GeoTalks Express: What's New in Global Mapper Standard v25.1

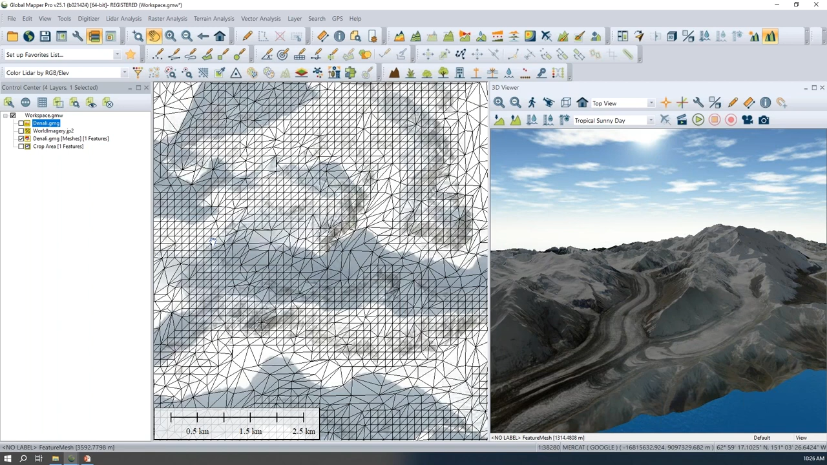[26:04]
in some places due to the simplification that i had applied when generating this mesh similarly in the 3d view we see this mesh it looks very similar to imagery draped
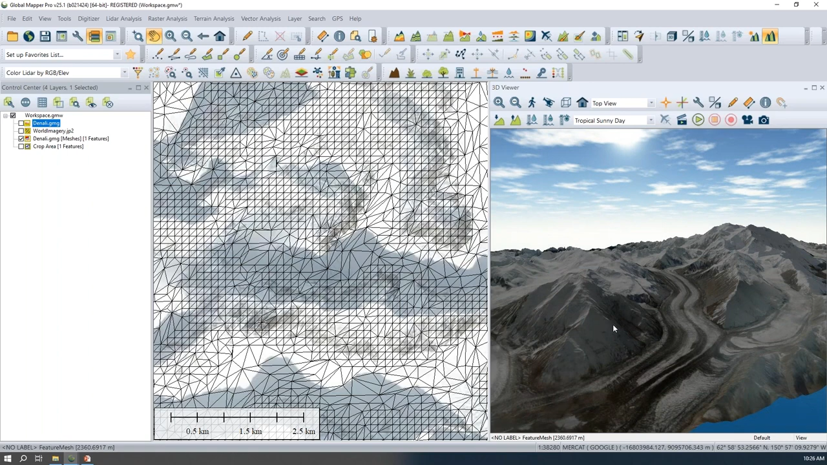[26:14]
on terrain uh in the 3d view but i can turn on a wireframe view and we can see that same network the structure of this mesh and those lines vertices are colored with the texture colors as well so we still get that additional context even in this